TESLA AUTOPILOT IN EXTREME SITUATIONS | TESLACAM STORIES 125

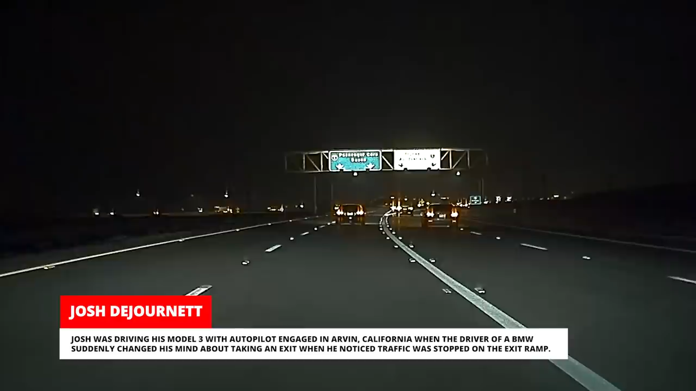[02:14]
when the driver of a BMW suddenly changed his mind about taking an exit when he noticed traffic was stopped on the exit ramp.
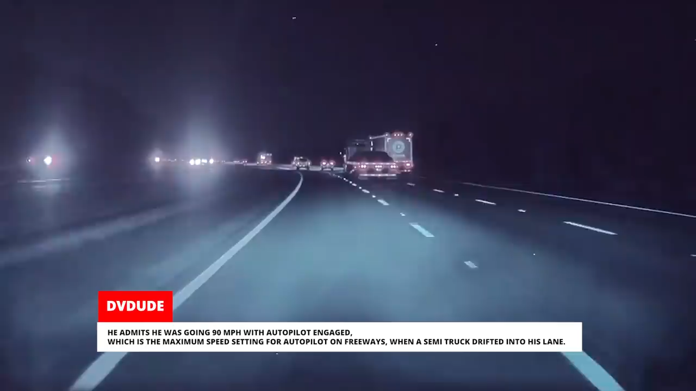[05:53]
He admits he was going 90 miles per hour with Autopilot engaged, which is the maximum speed setting for Autopilot on freeways, when a semi-truck drifted into his lane. Autopilot applied the brakes and swerved onto the shoulder to avoid the truck.
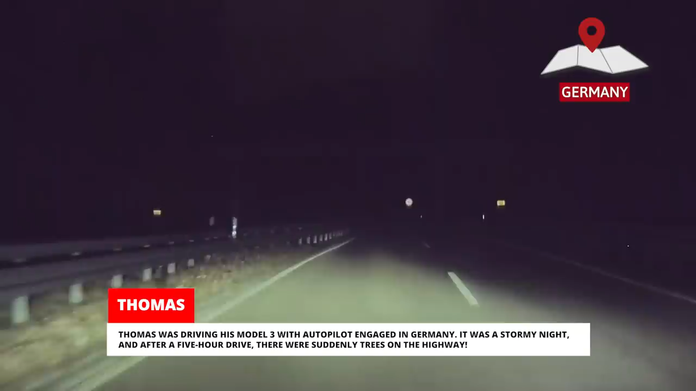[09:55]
It was a stormy night and after a five-hour drive, there were suddenly trees on the highway.
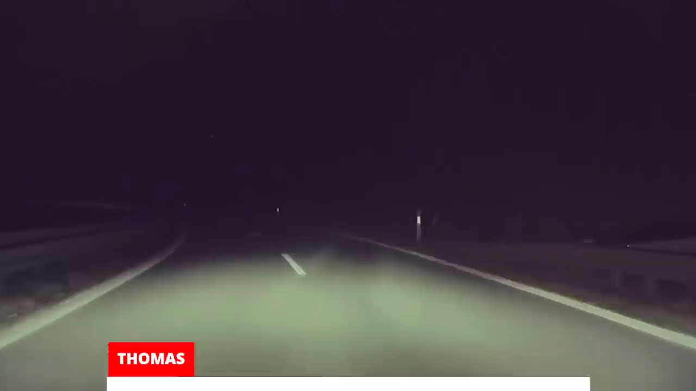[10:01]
Autopilot didn't react, so Thomas had to swerve manually. He thought that was odd and sent along a reminder to always be alert, even when using Autopilot.
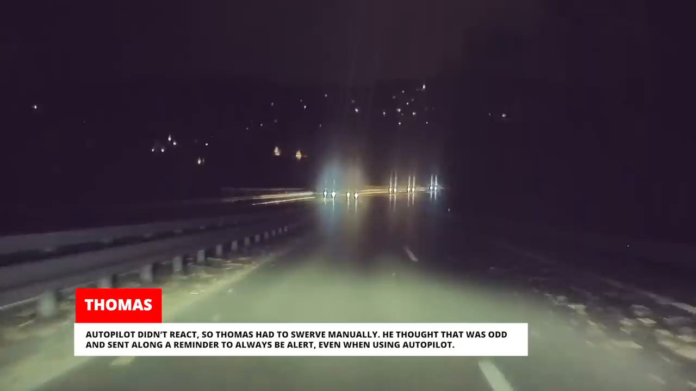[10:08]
David was driving his Model 3 with Autopilot engaged on I-5 in Tacoma, Washington.